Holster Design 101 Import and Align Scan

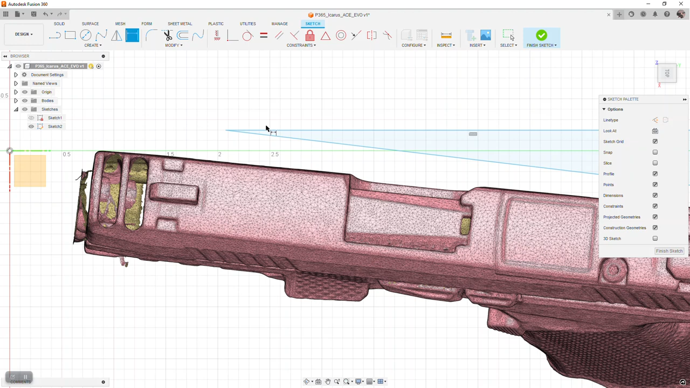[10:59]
And I think I'll probably make that slightly shorter, so I'll make it 4.5 inches. There we go. Now we're going to hit escape again so we get out of dimension, and we're going to select our point and zoom in.
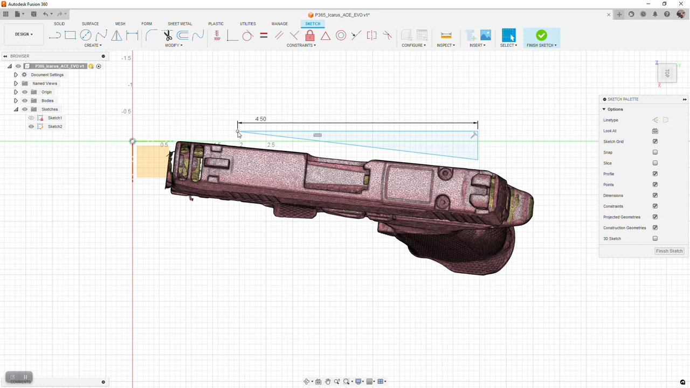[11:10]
And we're going to try to bring this down to somewhere along an edge. I like to be able to see daylight on one side.
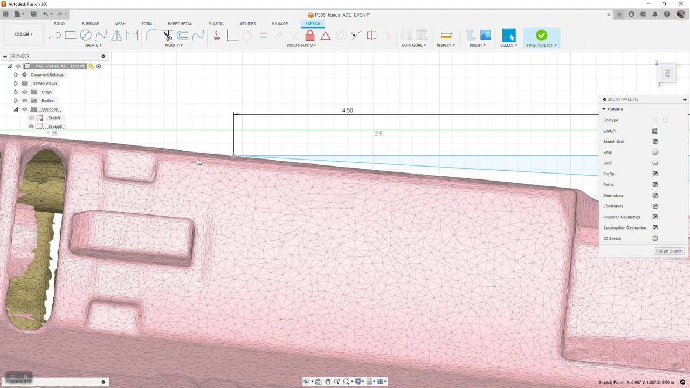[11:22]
That way you're not trying to guess what part of the face you're on here. So, because again, we're going to have to come back and readjust this. So let's try to pick this face here. We're going to right click it and say fix.
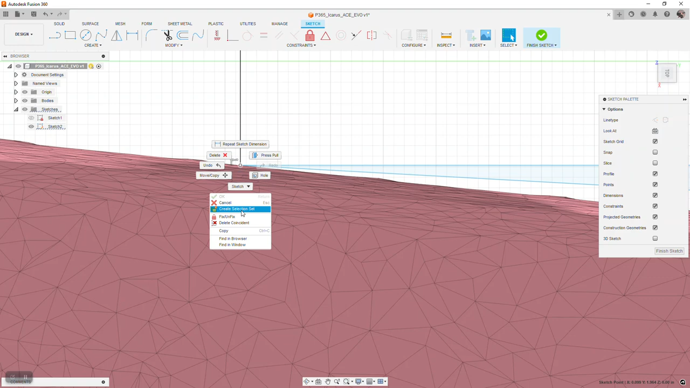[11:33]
And then we're going to zoom out. And all we're going to try to do is try to bring this edge here somewhere within the straight edge of that face there.
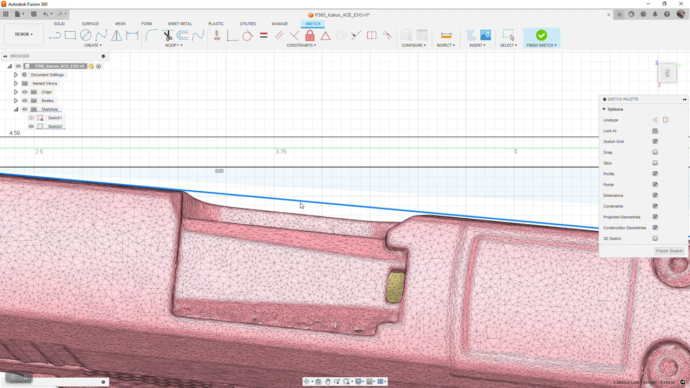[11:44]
On this one here, it looks like we're slightly out of
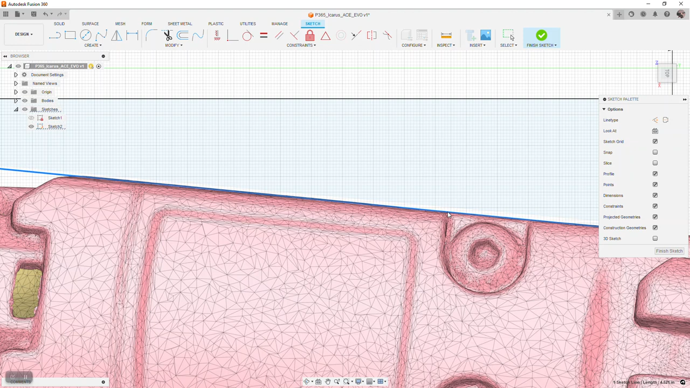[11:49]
proportion, or the way that the gun is laying for this to come down any farther. But I kind of like that just because we're not too far past that edge, that front edge there.
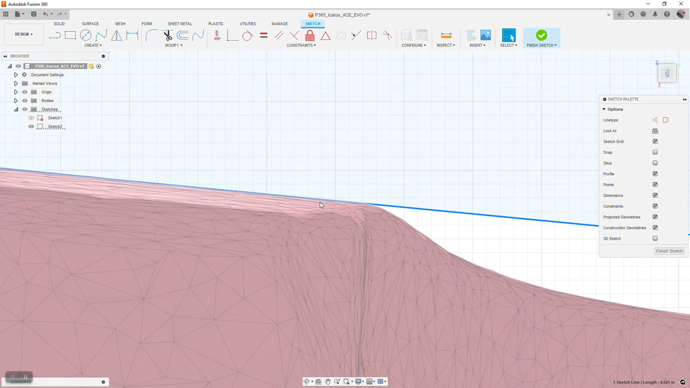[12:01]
And it lines right up here along the edge of the gun. So once we're satisfied that, hit escape just so nothing's active.
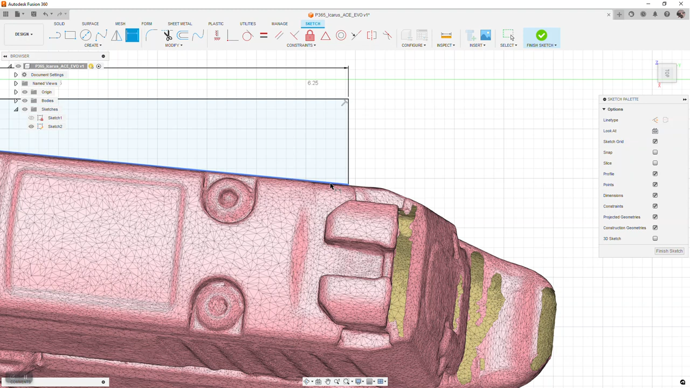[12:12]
Hit D for dimension, and we're going to do this angle line to the flat line. And somewhere within it, we'll hit left click and hit enter. And now we know it's 5.5 degrees. So we have to swing the butt of this gun out. So now we're going to hit M for move. We're going to select our object, and we're going to grab this radial button and move that 5.5 degrees.
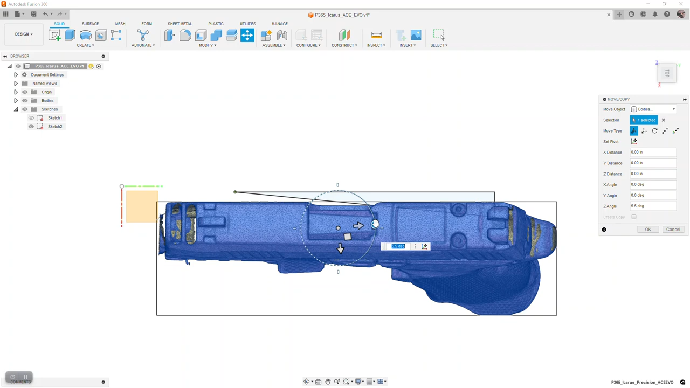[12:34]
Look at that. That was pretty darn good there. We'll hit enter.
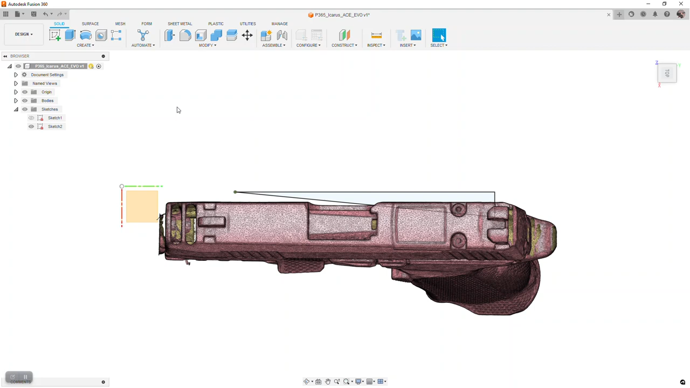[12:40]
So now we can turn off this sketch because our first two moves are out of the way. And if we go back to the first view that we had, we're still pretty parallel to the surface. We come up to the top. The gun is much straighter. And now all we have to do is kick that, bring it back around.
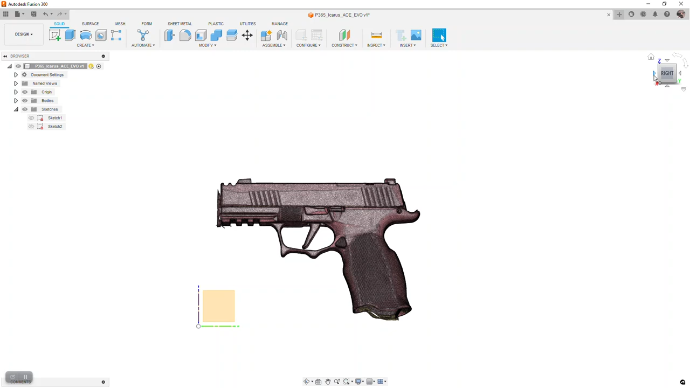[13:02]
And then after that, all we have to do is refine it. So that'll be the next step. So we're going to swing it around to the front. And one thing to keep in mind is really in the holsters, and I'm going to do this, I'm going to select, let's spin it around this way. We're going to select this face, and I'm just going to create this for talking purposes, demonstration purposes. So I'll select this face here, and I'm going to create a rectangle on this face. For holster making purposes, we are concerned with this area here.
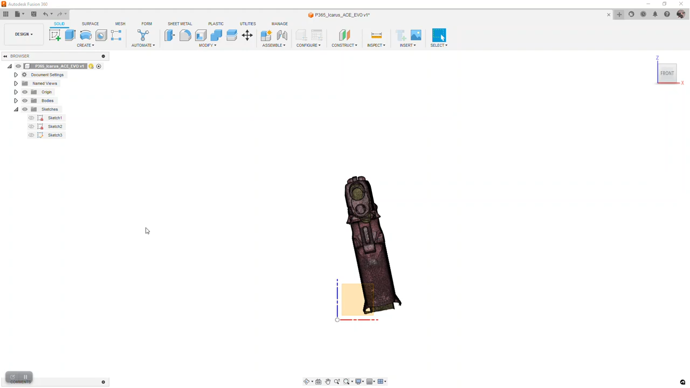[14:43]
We're going to select our front forward face here. And then we're going to hit L for line.
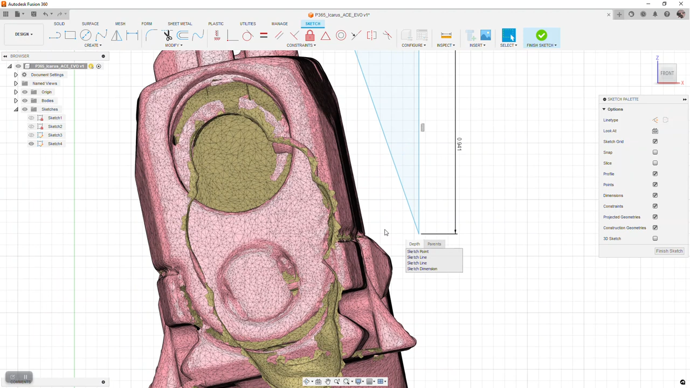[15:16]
the rear part of the gun.
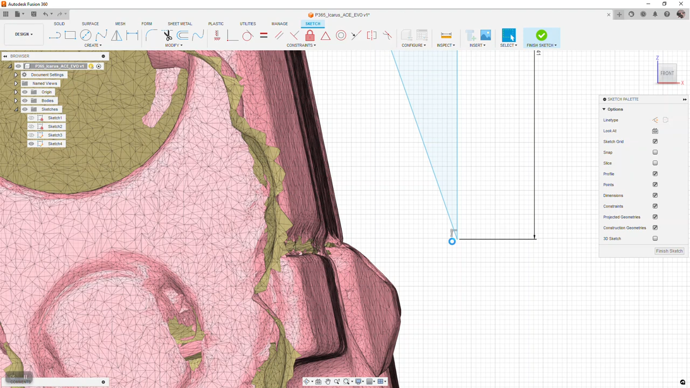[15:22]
And we're thinking, there we go. Sometimes that happens with Fusion. There's a lot of points going on here with this model. So if it starts thinking a lot, then it becomes a problem.
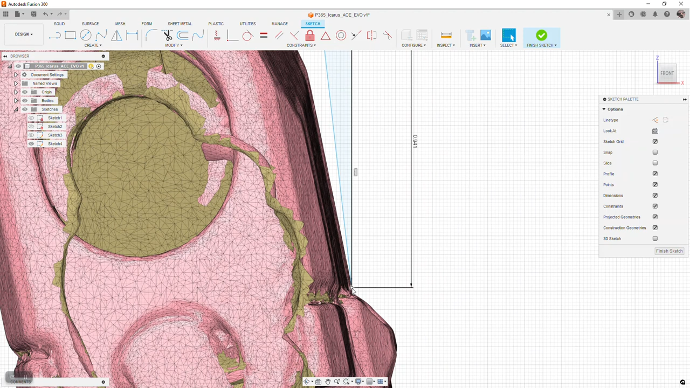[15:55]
And then once again, we're going to come up here to the edge, and we're going to bring this angle over until it lines flat up with that edge.
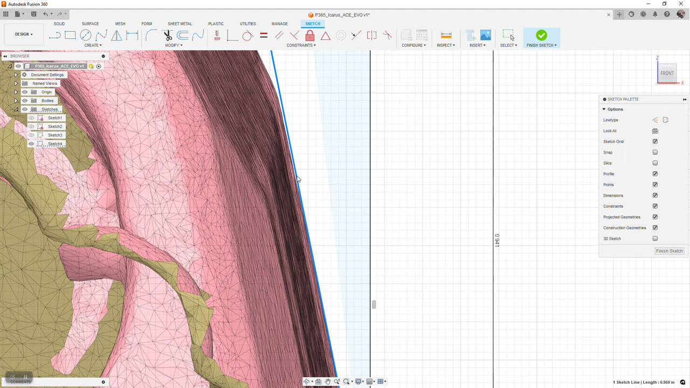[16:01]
And we're getting really, really close here. There is some variance in the scanner.
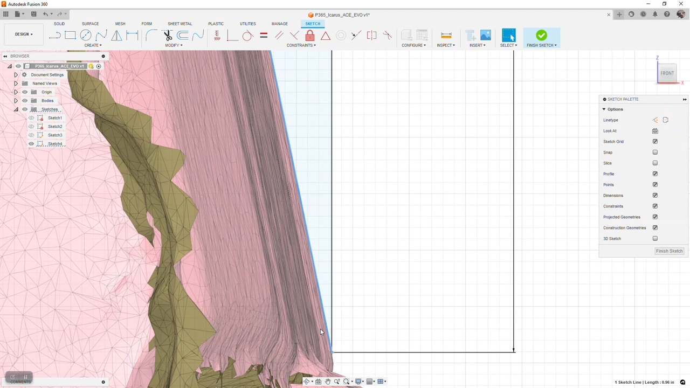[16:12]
The scanner does do, I think it's 0.01 millimeter resolution,
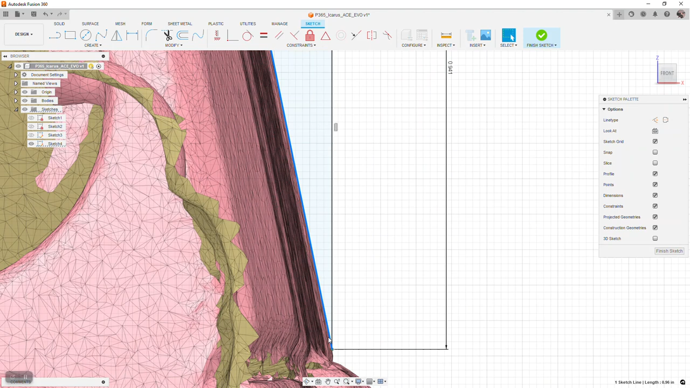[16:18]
or 0.05 millimeter resolution, which in the scheme of things is like 2/1000ths of an inch, like the width of a human hair.